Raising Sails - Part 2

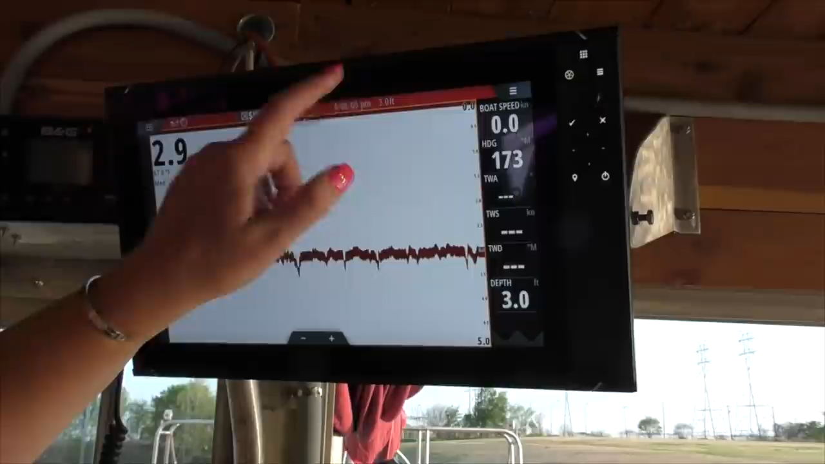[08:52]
So we have it on the alarm, we have it here, in here, and we should have it. Now, I need an alarm set for like, I got three feet under the keel now.